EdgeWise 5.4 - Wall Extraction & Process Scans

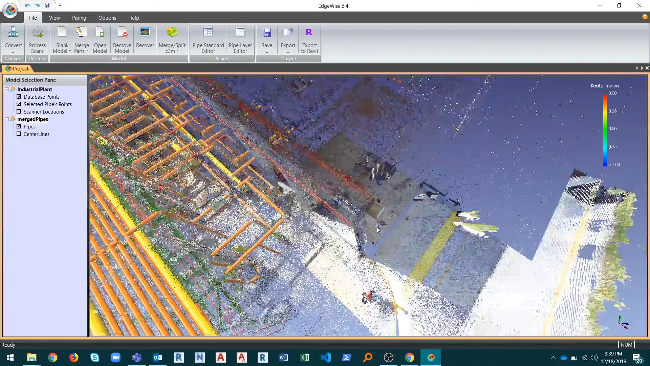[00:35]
supports terrestrial scan data and all the automated processes, piping, building, ground, and point database.
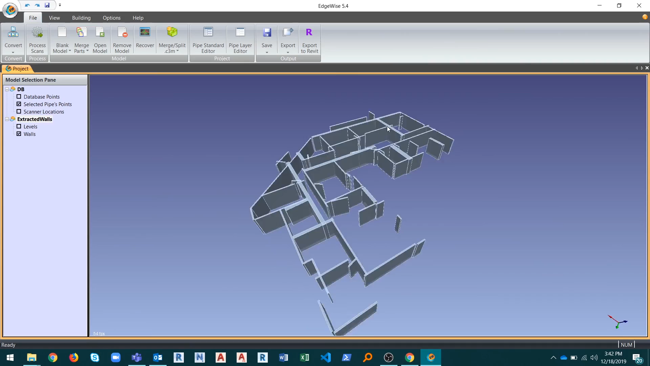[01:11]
allowing you to extract walls and levels without returning to the original scan data. Whether you are using data from terrestrial, mobile,